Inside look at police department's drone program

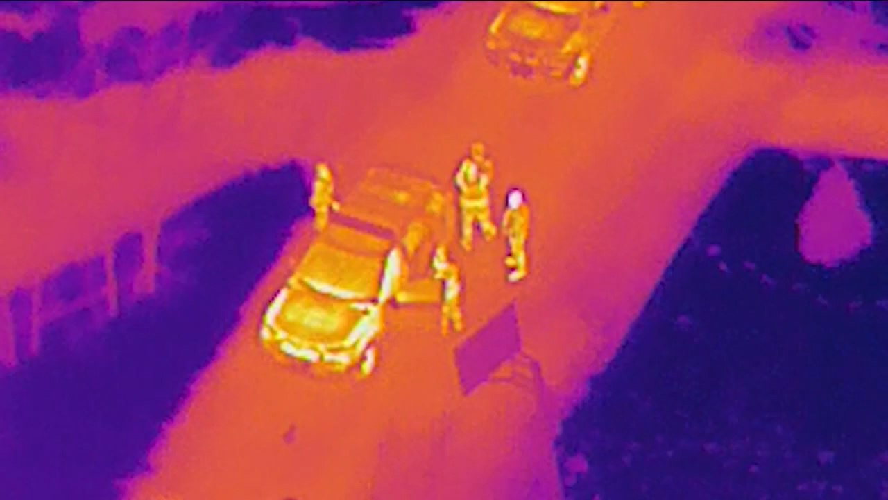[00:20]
You might not know what you're looking at but it's video from a drone equipped with thermal imaging when it located a missing 15 year old with autism last week.
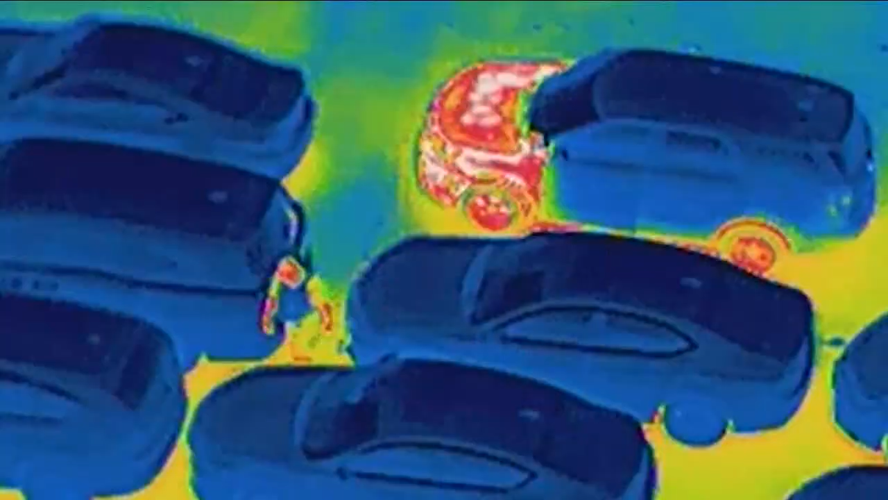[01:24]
The technology can easily spot the warm engine of a recently parked getaway car and
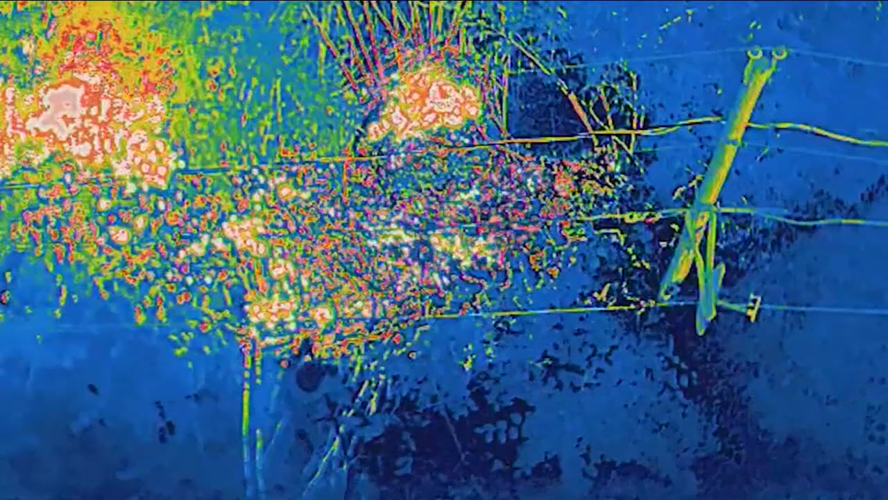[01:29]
help firefighters pinpoint hot spots during a brush fire.